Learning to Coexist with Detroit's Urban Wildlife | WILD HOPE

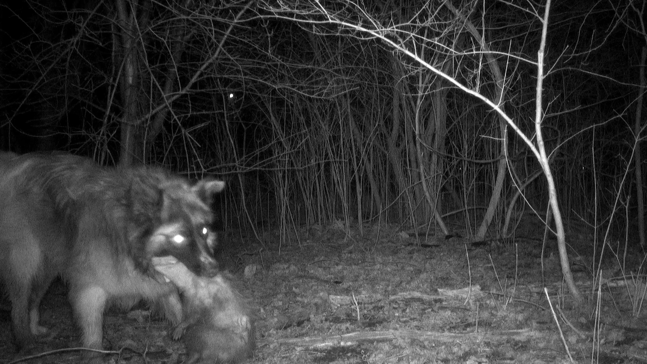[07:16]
like dogs having possums in their mouth or dogs chasing coyotes, which is not what I would expect.